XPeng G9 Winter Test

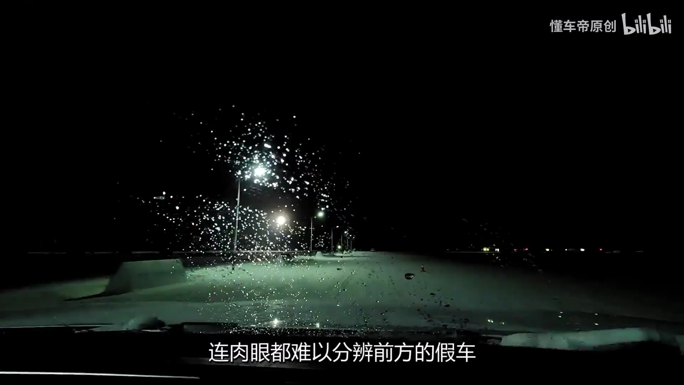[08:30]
肉眼都难以分辨的前方假车小鹏G9能看见吗